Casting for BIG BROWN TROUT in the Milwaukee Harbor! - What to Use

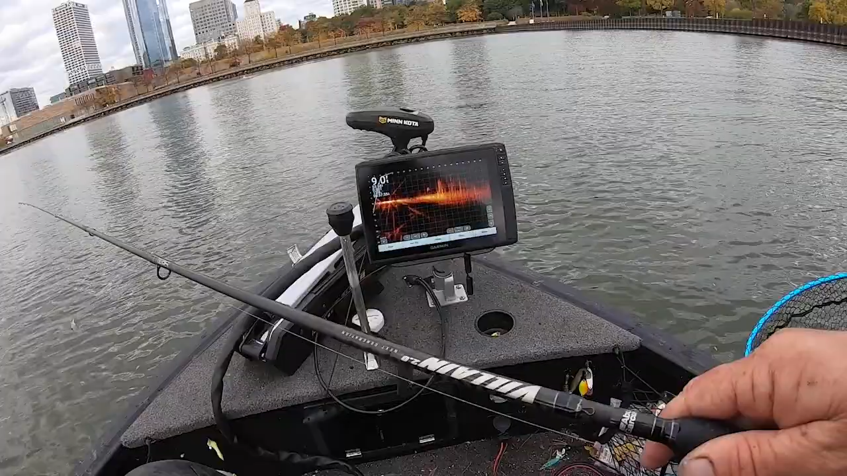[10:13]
See him? Big one sitting. Yeah.
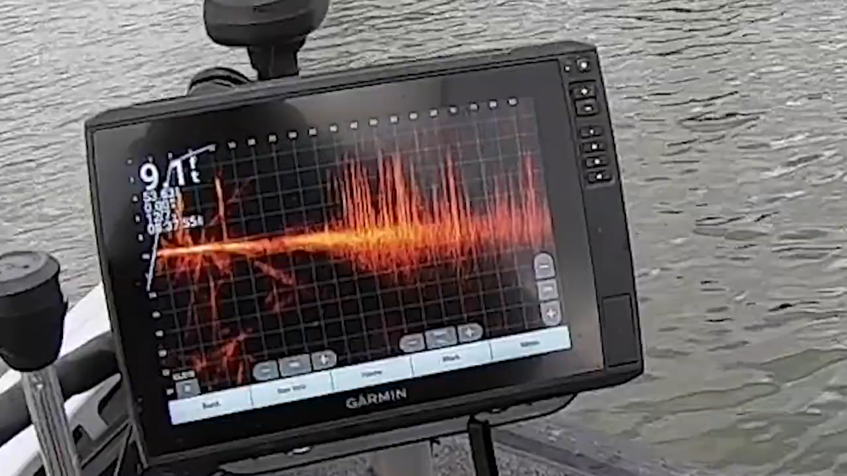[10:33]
Here he comes. Oh, pike came right after it. Here he comes. Here he comes, pike.